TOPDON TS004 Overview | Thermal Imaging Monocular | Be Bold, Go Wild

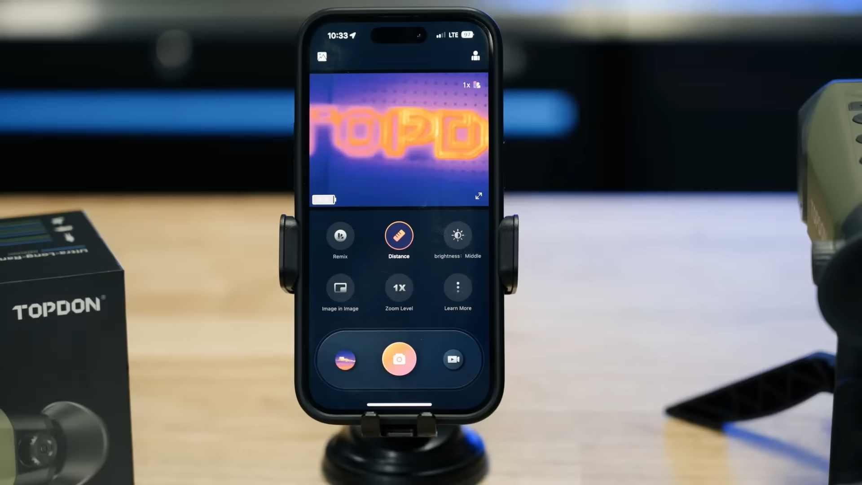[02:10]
And check this out, there's a picture-in-picture mode that lets you zoom in on specific areas while keeping the rest of the image in view.
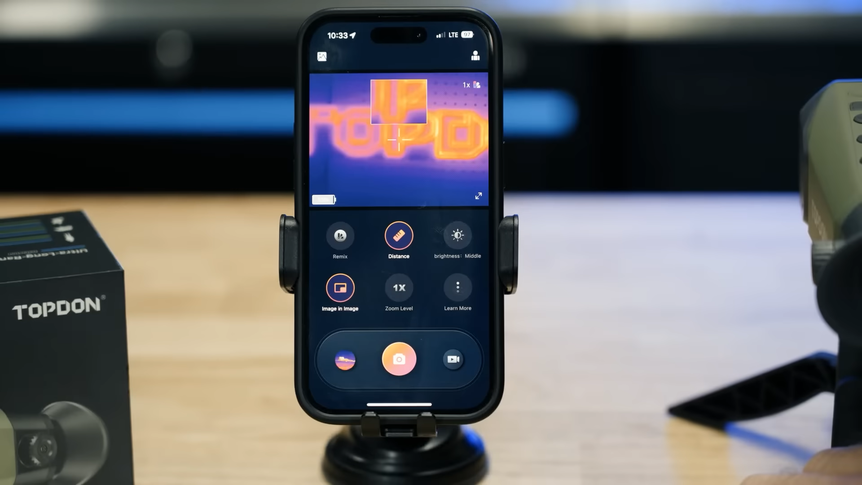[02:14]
This is particularly useful when you need to focus on details without losing context.
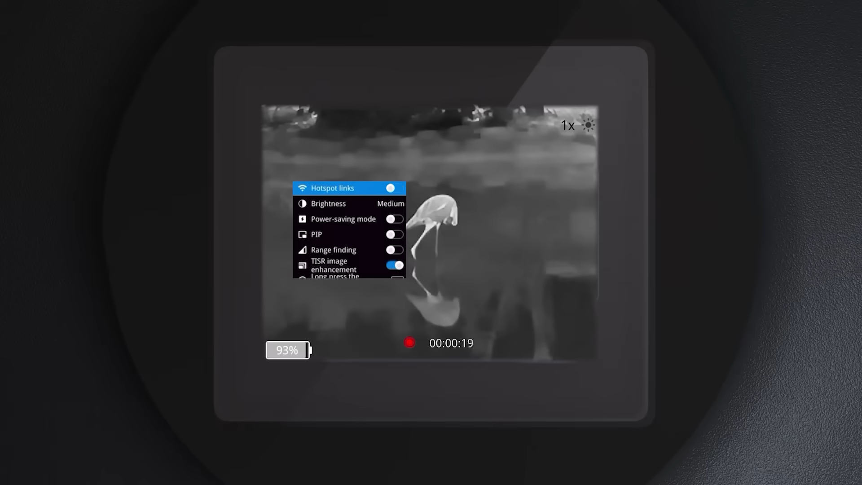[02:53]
One of the most exciting features is the wireless connection capability.